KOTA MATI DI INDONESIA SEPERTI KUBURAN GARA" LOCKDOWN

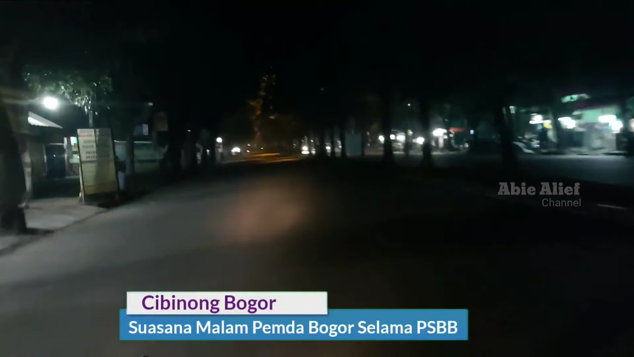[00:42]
sekali keindahan malam yang biasanya ada di kota ini
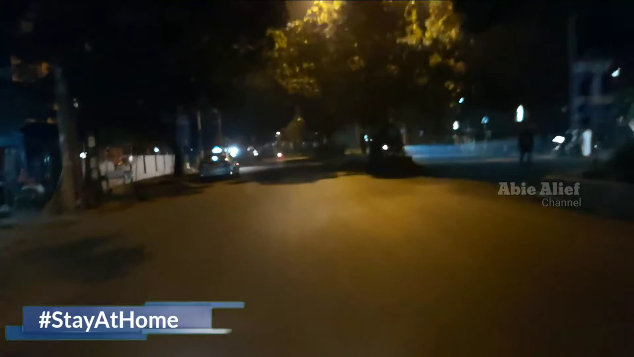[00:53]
Biasanya orang ramai, bercandaria, tertawa, mongkrong Namun, hanya terlihat penjual di
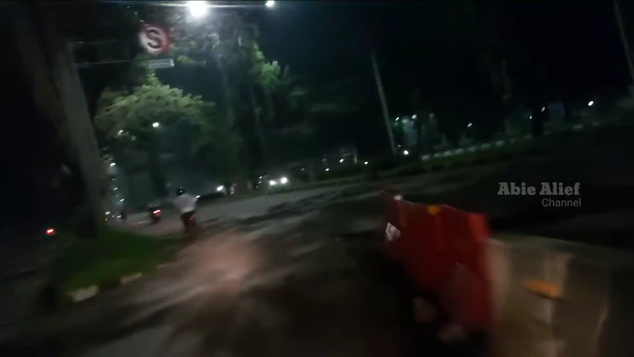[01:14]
samping bahu jalan Namun tak ada pembelinya Berapa
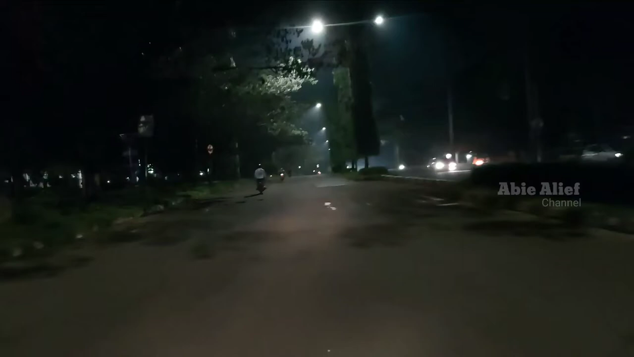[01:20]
korban lagi yang akan datang karena virus ini Mereka yang tak terkena penyakitnya Tapi semuanya merasakan betapa beratnya
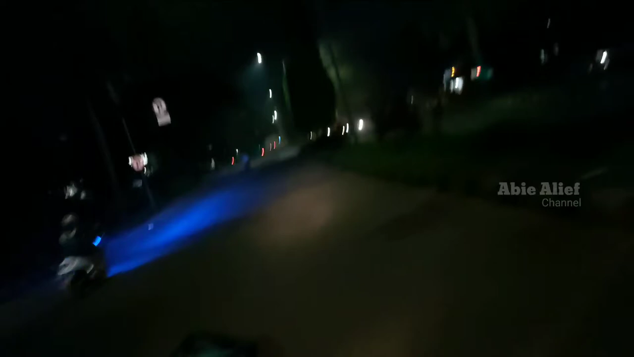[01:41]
Derita karena Wabah ini
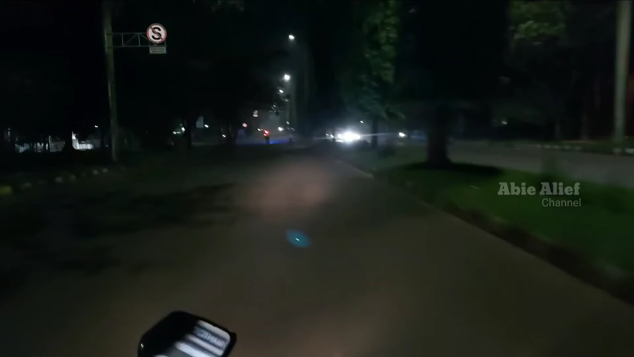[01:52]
Seperti kuburan suasana malam yang biasa ramai Orang berjualan, berdagang, bercandaria
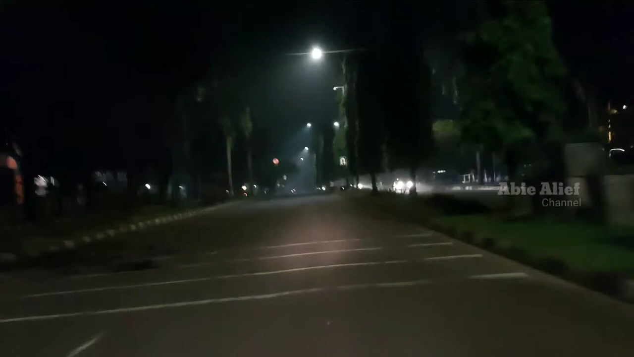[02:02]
Malam ini sepi sekali Entah berapa lama lagi,